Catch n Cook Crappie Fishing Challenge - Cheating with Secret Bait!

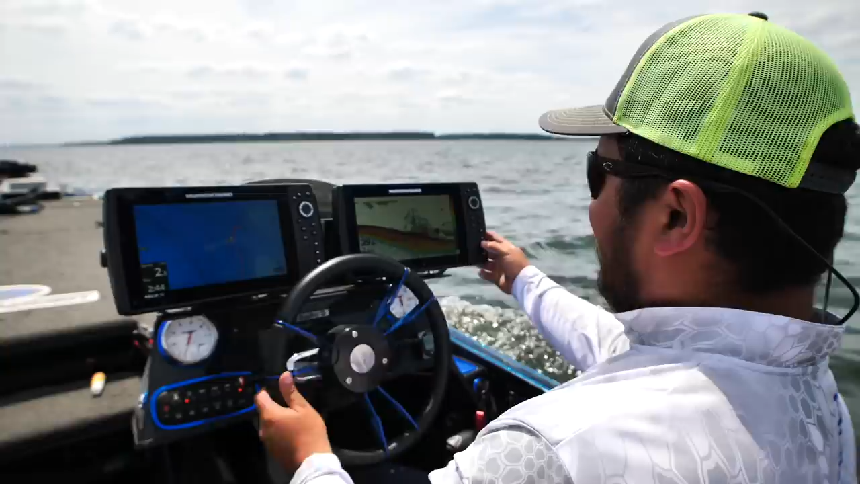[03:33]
Yeah that's what I'm talking about. There's a few in there. Yeah it's called mega imaging. Mega imaging. Yeah. That stuff looks really legit man. Super high definition. Kind of cheating. You could almost see the outline of the actual species of fish. It it could almost be considered cheating.
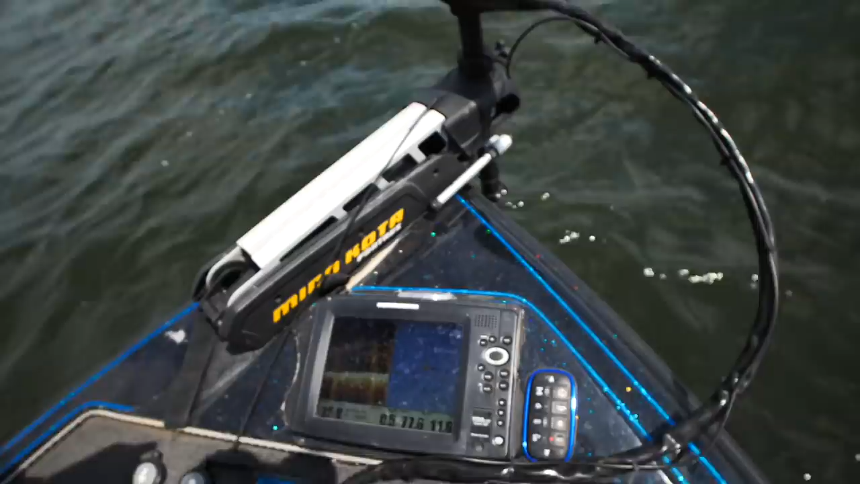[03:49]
Those are all crappie.
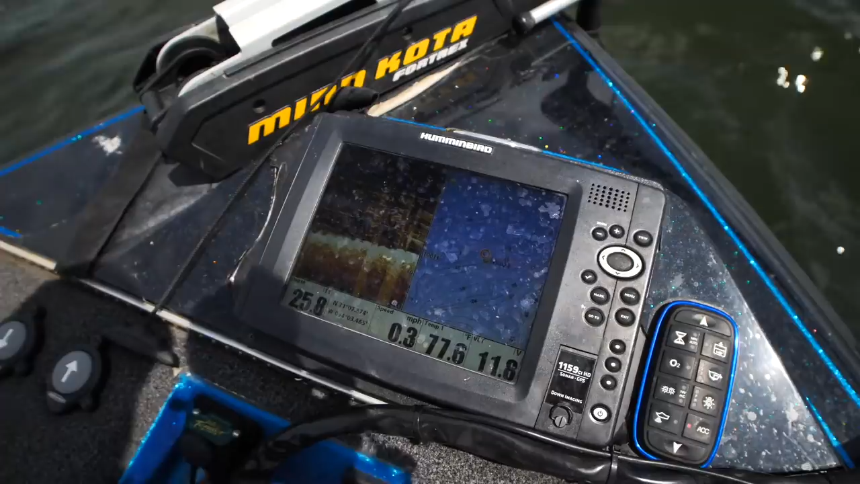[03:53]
Yeah well it's crappie and brush and brush but definitely fish in there.
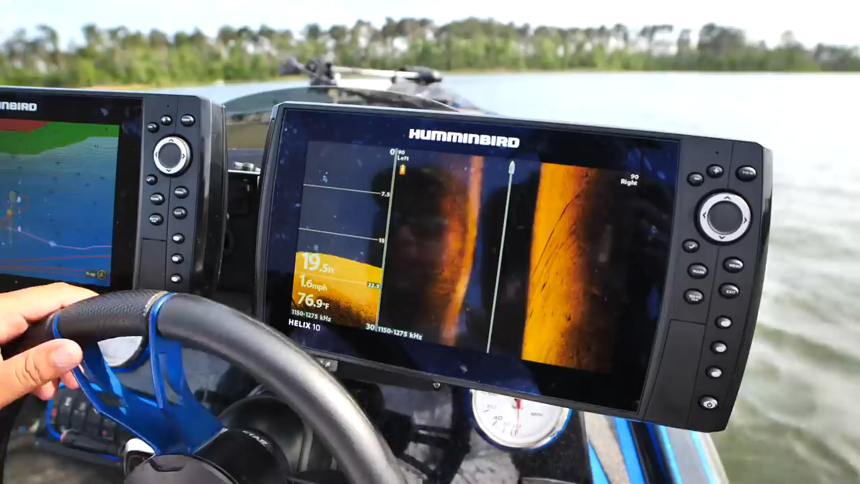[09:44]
On screen: water 76.9°F, speed 1.6 mph
You can see you can see the divots in the ground. You can see every little tree and log and then look at this.
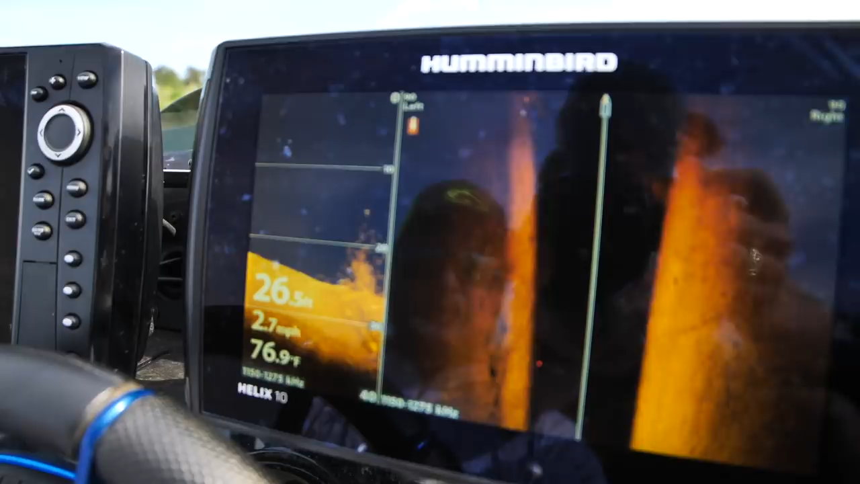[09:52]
On screen: depth 26.5 ft, water 76.9°F, speed 2.7 mph
You can actually see the crappie up in the brush.